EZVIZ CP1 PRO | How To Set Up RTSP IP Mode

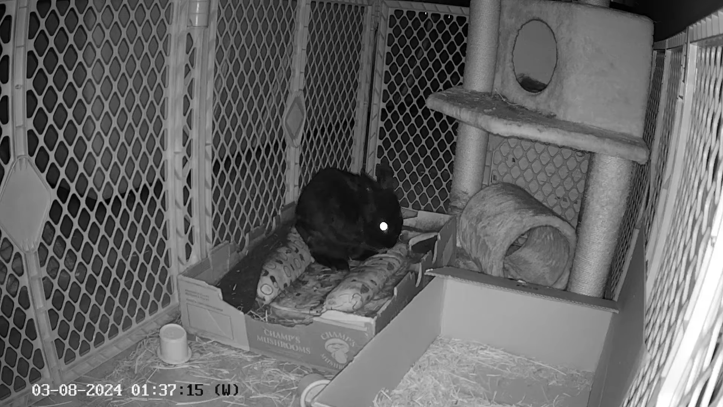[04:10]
If you're using the CP1 Pro to track your pets, the night mode is going to be very helpful, especially if they're nocturnal.
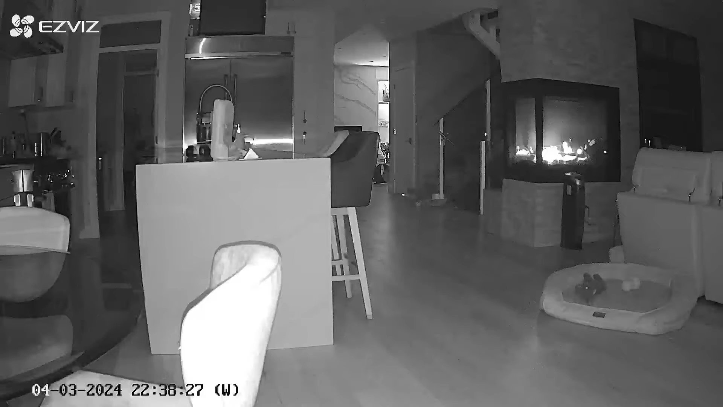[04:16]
The normal light vision has a range of 10 meters, while the full color night mode is about half of that at 5 meters.